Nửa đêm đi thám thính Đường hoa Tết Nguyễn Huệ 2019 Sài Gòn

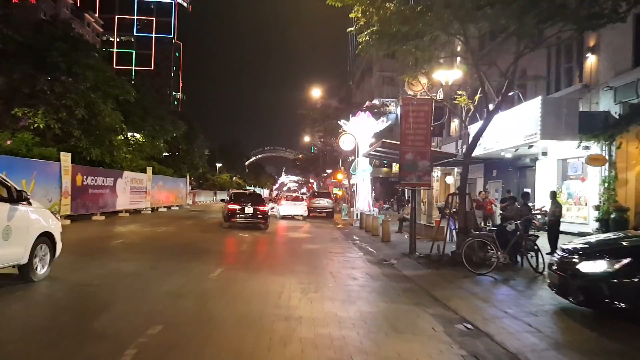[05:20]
Nhìn đây là tòa nhà Sun World, họ cũng trang trí màu xanh đỏ tím vàng.
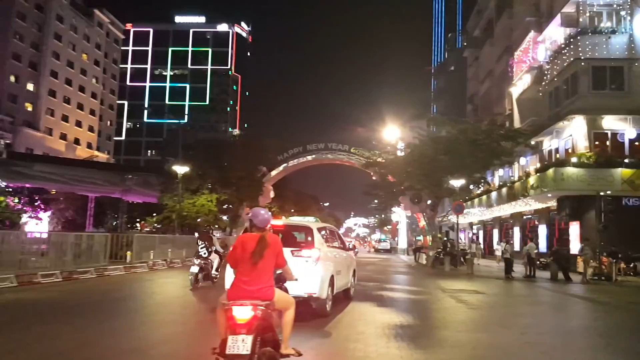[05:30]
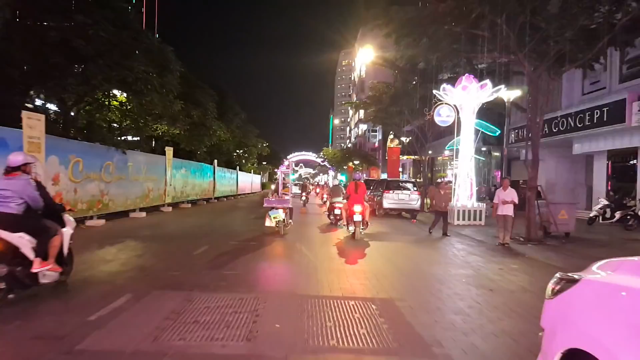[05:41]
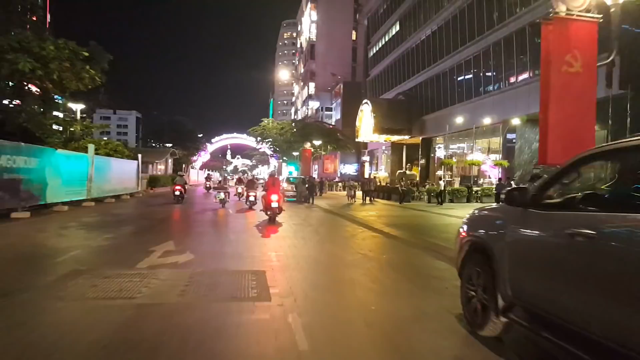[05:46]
Đây ở cái khách sạn 5 sao Tuấn Đường đã có lần review.
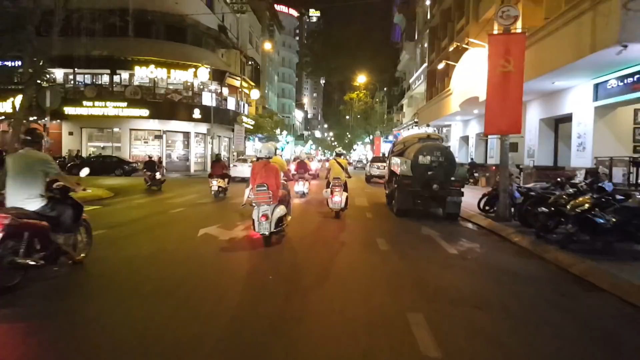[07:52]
Đây là phố Đồng Khởi, khách sạn Bông Sen phía bên tay phải.
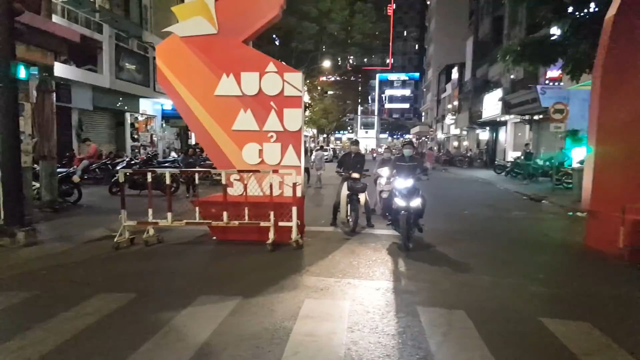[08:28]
Đây góc đường Mạc Thị Bưởi.
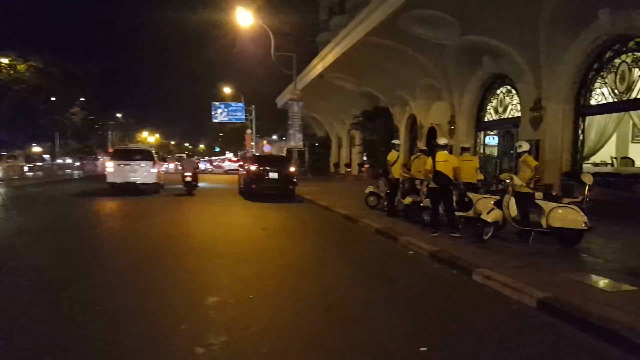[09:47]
Đây các cái đội taxi ô tô bay họ đã về rồi.
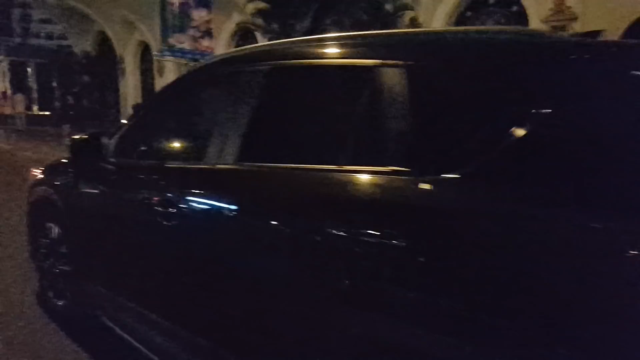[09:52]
Khách sạn này sau 20 giờ thì nó đã tắt điện.
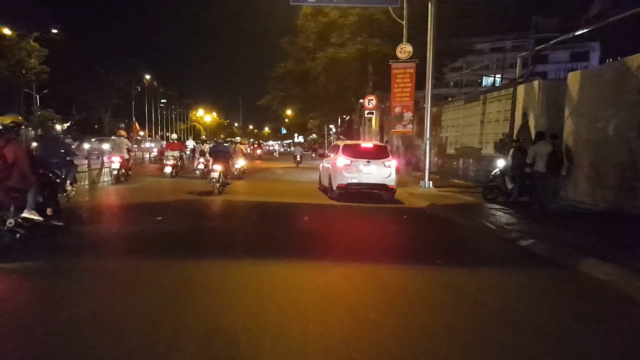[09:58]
Thì rất là tối à. Rồi chúng ta sẽ đi vào phố đi bộ Nguyễn Huệ nhé.